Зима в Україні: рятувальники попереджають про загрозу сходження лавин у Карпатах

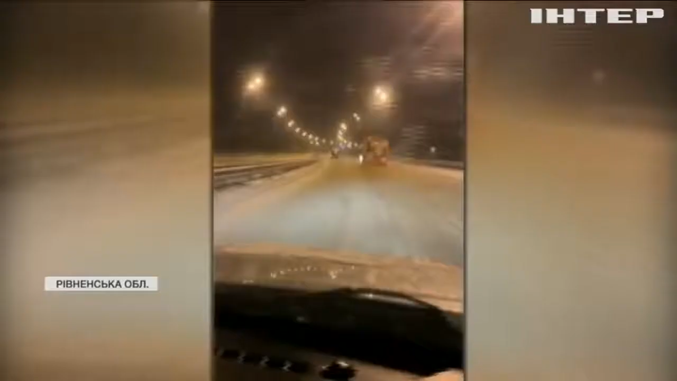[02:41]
Хоча шляховики вивели мало не весь автопарк і лише за 1 добу витратили 2,5 тисячі тонн протиожеледних матеріалів.